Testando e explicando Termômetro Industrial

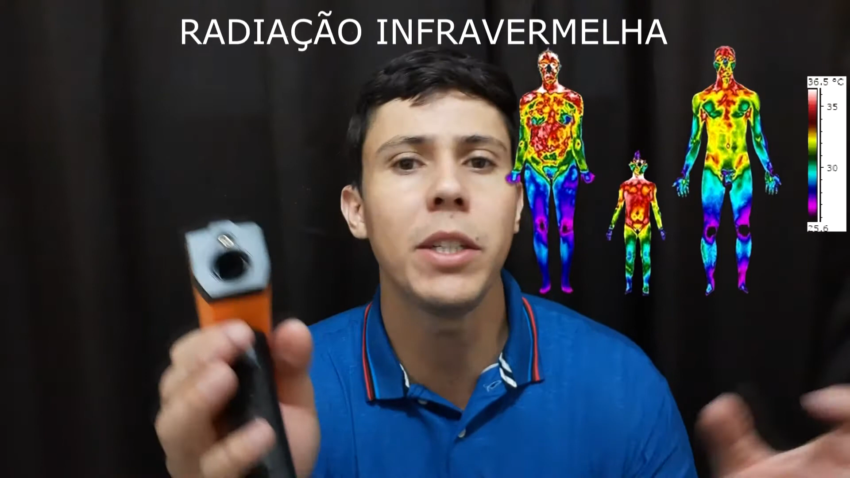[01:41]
On screen: scale top 36.5°C
Todo corpo emite radiação. E esse corpo aqui, ele praticamente faz a leitura disso e demonstra na tela qual é a temperatura.
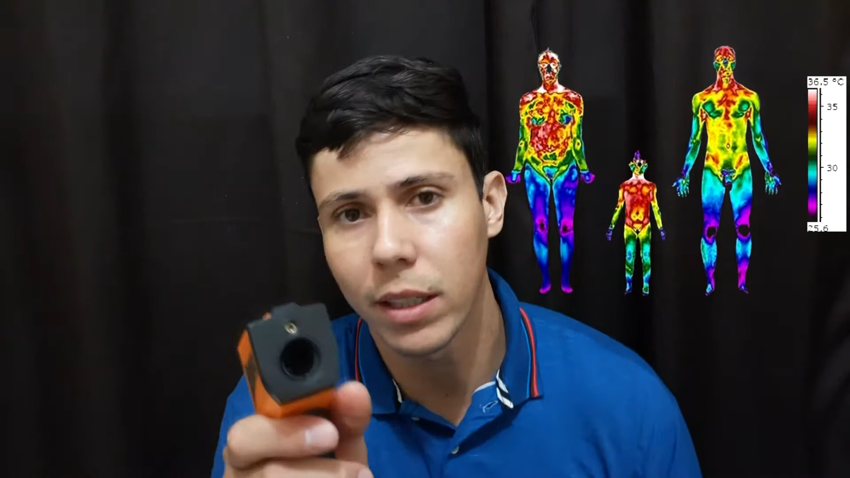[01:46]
On screen: scale top 36.5°C
Tem às vezes alguém pensando, dizendo, você não pode apontar para a cabeça que vai atingir a glândula, não sei o quê.